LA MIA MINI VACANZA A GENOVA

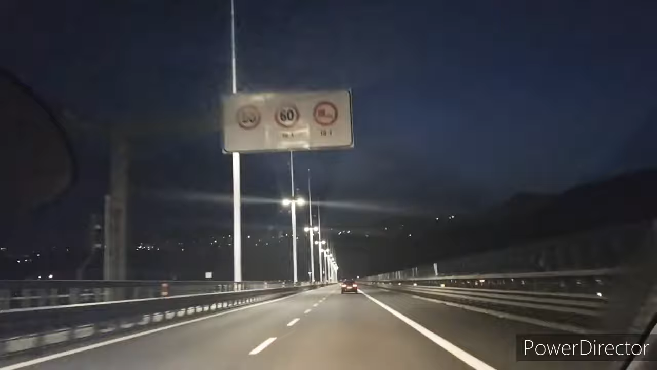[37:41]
Ma davvero? Sì. E allora questo è il Ponte Nuovo Morandi, sapete tutto di questa tragedia e lo stiamo percorrendo. Le 40 luci lampeggianti sono per chi è morto. Madonna. Bellissimo come ponte. Bello. Sì, il ponte sì, però il ricordo... Il ricordo non è tanto bello. Madonna.